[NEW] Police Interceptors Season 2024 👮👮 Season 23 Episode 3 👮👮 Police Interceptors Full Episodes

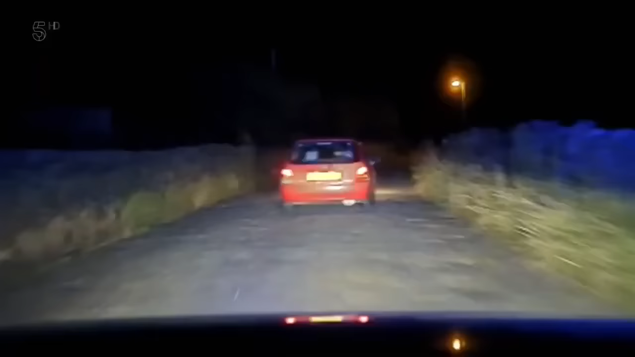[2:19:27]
Goes over the top towards Cullingworth. Current speed is 30 miles an hour, 3.0.
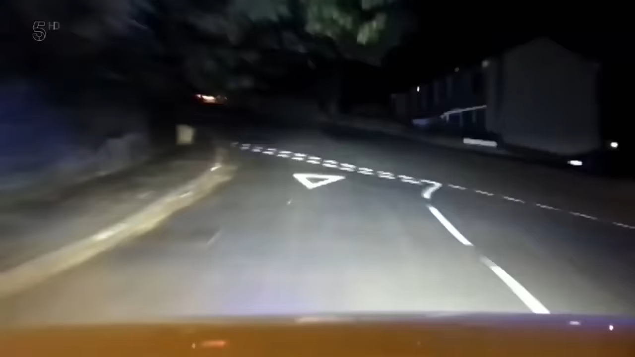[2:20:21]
But before heading out into the countryside... Yes, yes, yes, just turned left, left, left onto Hainswood Lane.
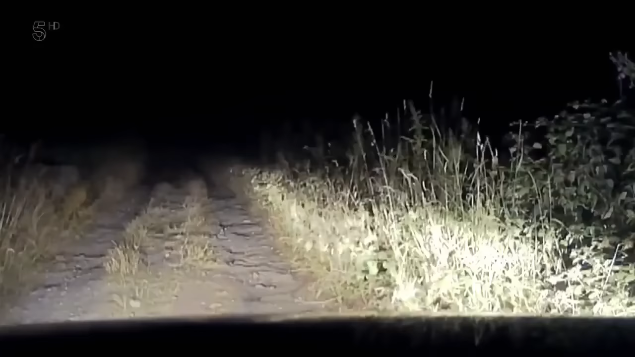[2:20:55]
The pursuit's over. The rough terrain would wreck the police car. And it'll be difficult to catch the runners in the dark.